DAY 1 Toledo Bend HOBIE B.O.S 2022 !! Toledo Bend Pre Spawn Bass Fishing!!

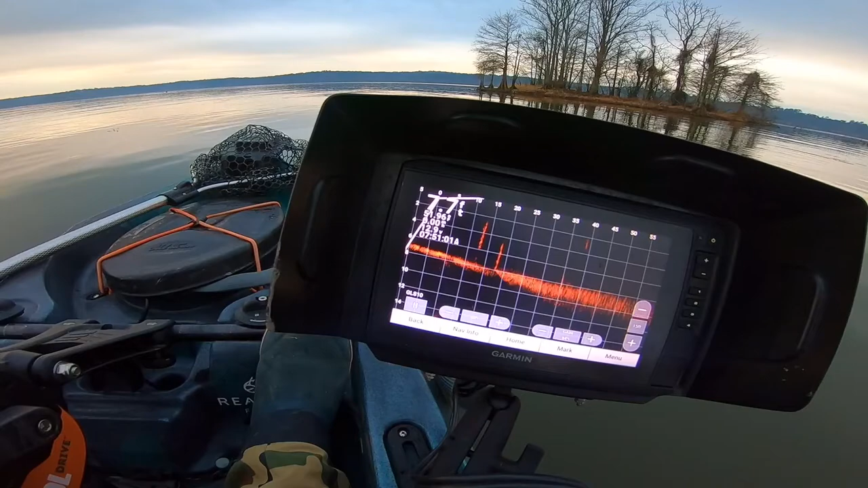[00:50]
yeah so got these stumps leading into a spawning area got some fish cruising on the bottom some suspended
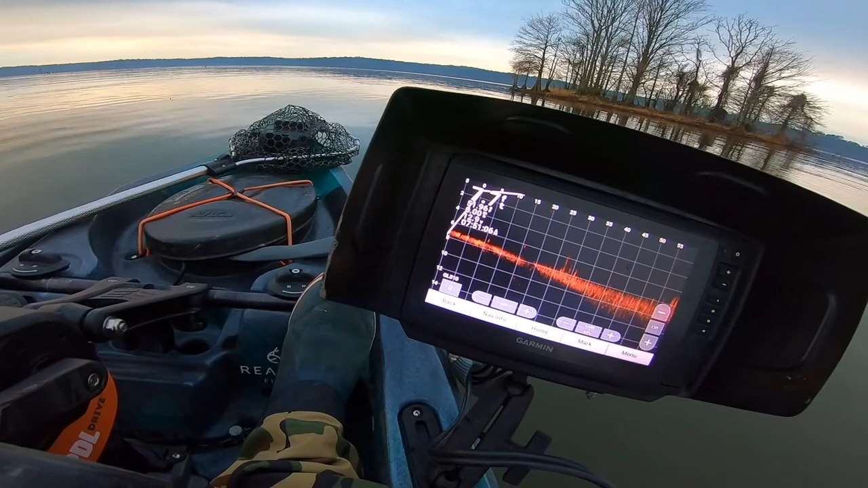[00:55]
and uh yeah gonna be working reaction stuff
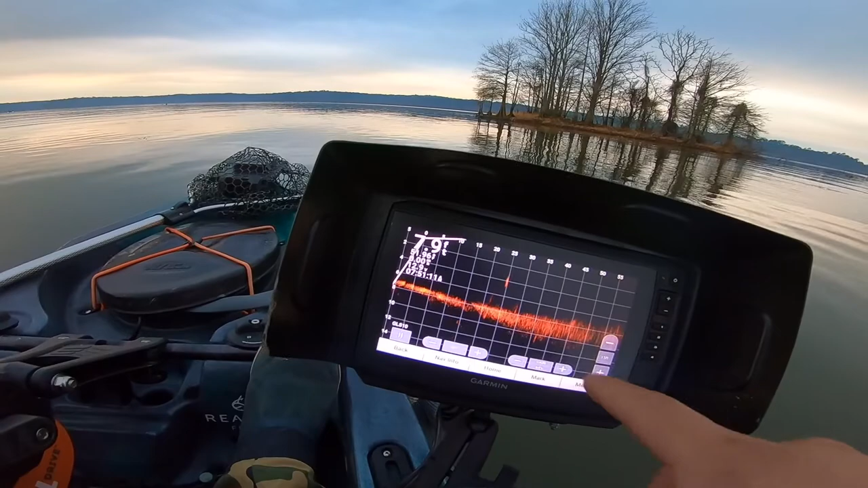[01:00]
that's a good fish that is a good fish right there can you guys see him
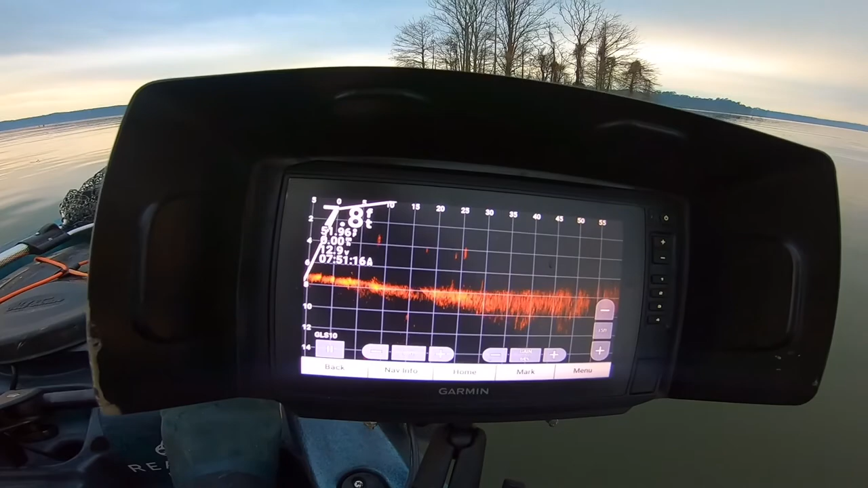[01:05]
On screen: depth 7.8 ft
so yeah it's about it's a giant flat right here then it drops off into a